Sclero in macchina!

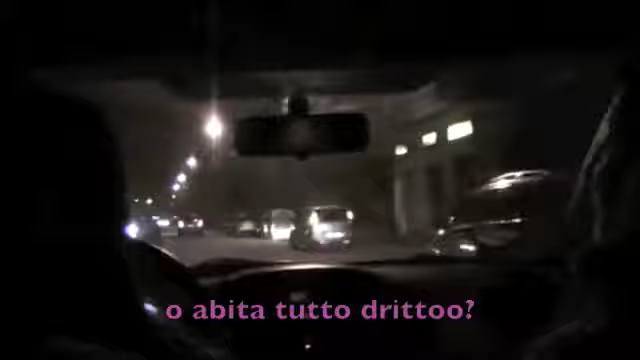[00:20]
A un certo punto bisognerà pur girare E se non abita tutto dritto È giusto Ah è vero qua ancora dritto
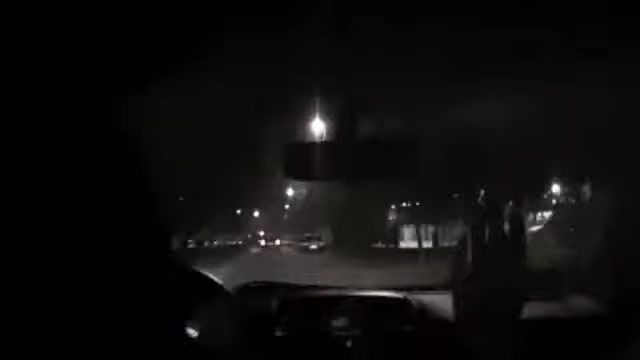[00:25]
Seconda stella a destra e poi dritto fino al mattino Qualche d'uno mi dica dove bisogna andare Dritto Michela dritto
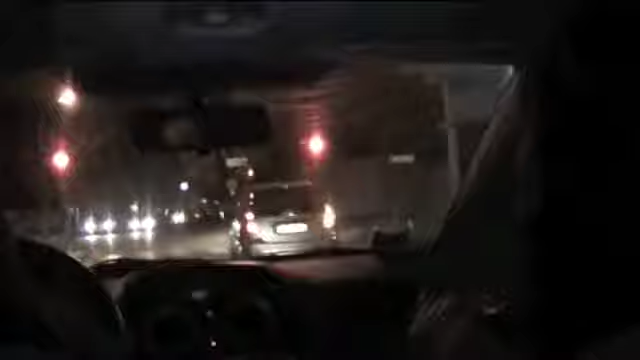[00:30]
Sai carina Ho domicato di accendere la luce Ehi Stai facendo pure la tom tom Che cazzo mai ha la vita la vita non lo so Allora qua a destra Aspetta non mi ricordo dove No qua dritto
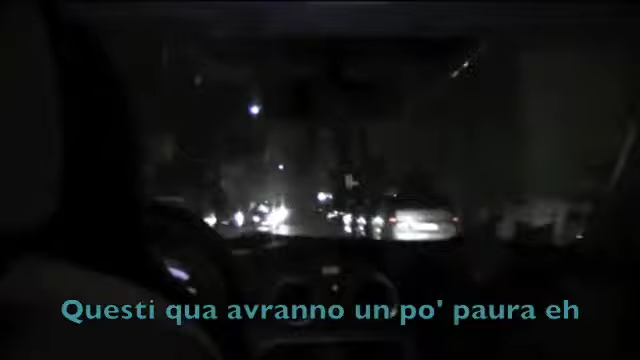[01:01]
paura Sta strada di merda È sempre in mezzo
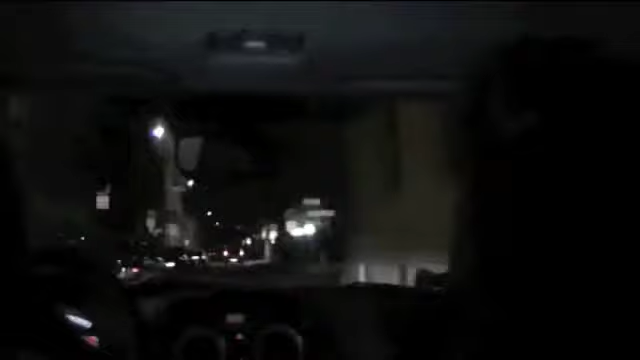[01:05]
Madonna Michela
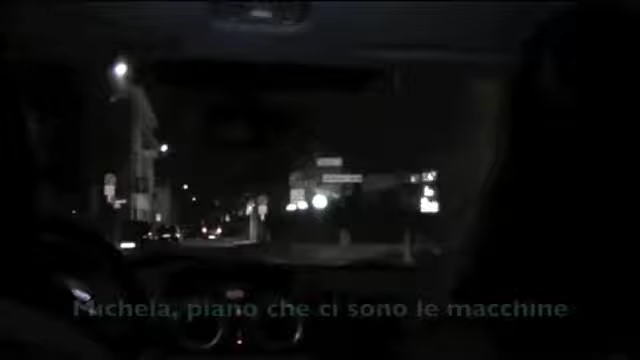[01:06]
piano che ci sono le macchine Adesso è a sinistra eh Mi raccomando Ok Ah di qua Bra bra bra bra bra Michela sei in mezzo Valeria non mi rompi i coglioni Sto sclerando però eh Guarda dentro Guarda dentro Ma che cosa?
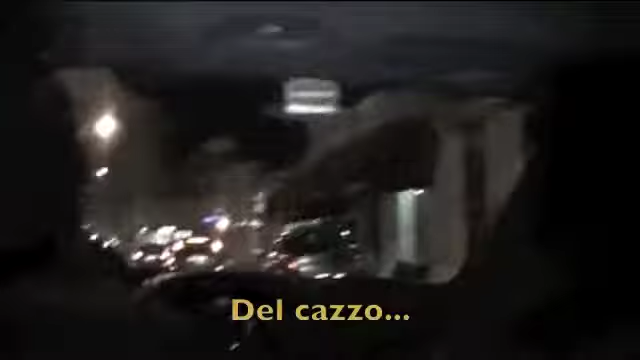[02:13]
Sì il problema è che è una regretta Di merda La cingerea Qua è dritto devo andare eh è una vietta di merda del cazzo bello adesso a destra adesso quando? ma che cretino